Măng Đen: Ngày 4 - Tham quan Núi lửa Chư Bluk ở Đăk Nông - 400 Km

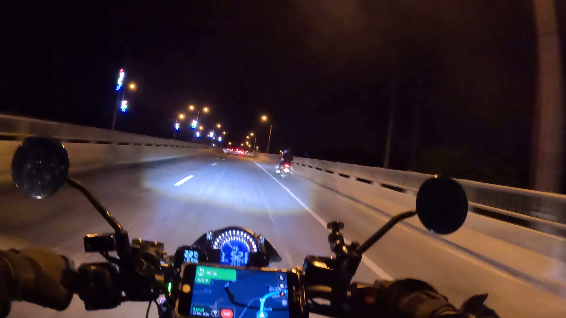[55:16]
Vâng, 7 giờ tối thì chúng tôi đã về tới cầu Phước Hòa. Vâng, bên trái là cầu gãy xuống bé. Kế hoạch là về đây sớm chút, khoảng độ 5:30-6 giờ. Bay lai cam đồ chơi, bay cầu gãy đồ chơi mà về không kịp. 7 giờ về tới đây tôi vui rồi. Tuyệt quá.
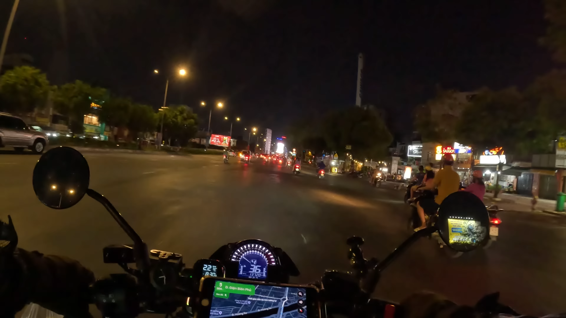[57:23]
Các bạn, đúng 7 giờ 30 tối thì chúng tôi đã về đến vòng xoay Điện Biên Phủ. Vâng, vòng xoay Điện Biên Phủ có cái cột đồng hồ kìa. Đó, cột đồng hồ ở trên và bên phải là McDonald's. Đó, McDonald's Điện Biên Phủ ở bên phải đây.
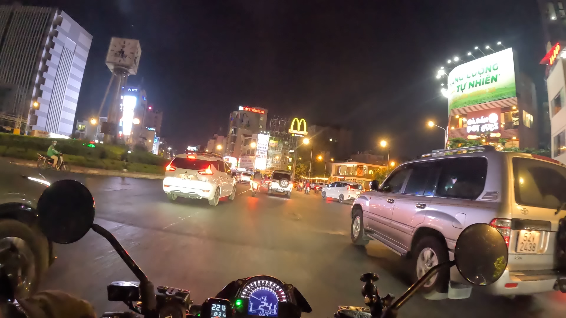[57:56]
7 giờ 30 tối. Vậy là video hành trình ngày thứ tư của chúng tôi xin phép dừng lại ở đây các bạn. Đó, ngày thứ tư là chặng đường từ Ban Mê Thuột ghé núi lửa Chư Rúc và về lại thành phố Hồ Chí Minh. Vâng, nếu như các bạn chưa xem video phần 1,